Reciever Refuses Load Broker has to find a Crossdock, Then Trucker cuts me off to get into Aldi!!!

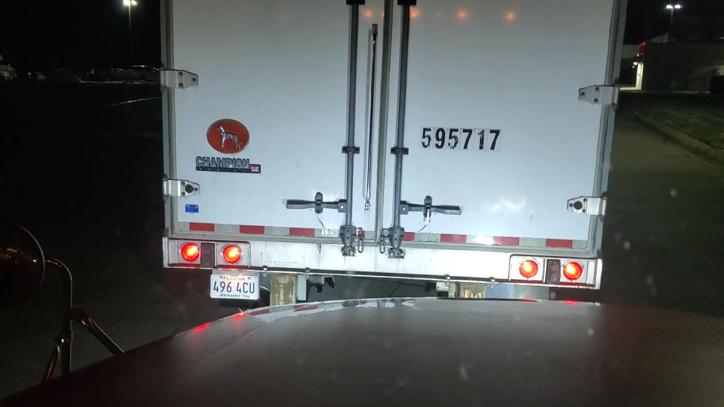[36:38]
Now, I am sitting in the turning lane behind another one.
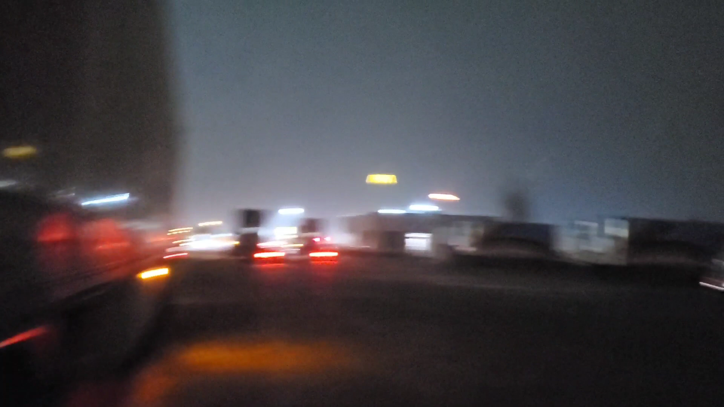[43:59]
Yeah, look at this shit. It's crazy right now. Snow's coming down like...
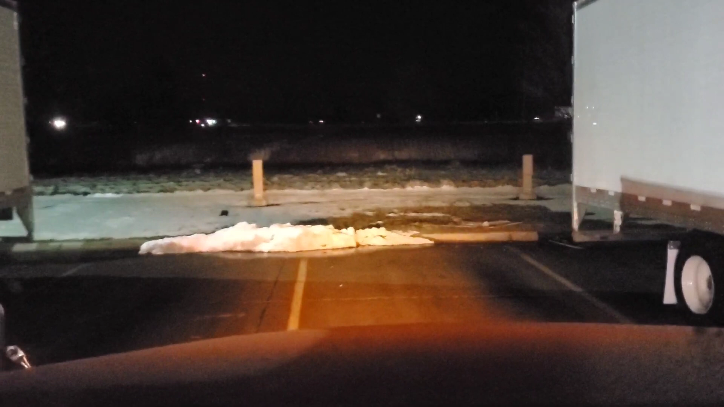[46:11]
makes me nervous trying to back if I pull into one of these spots right here, because of that courtesy factor that I was talking about earlier. Someone sees somebody trying to back and they don't care. They'll just keep pulling around and whatever. We'll get lined up with this dock a little bit.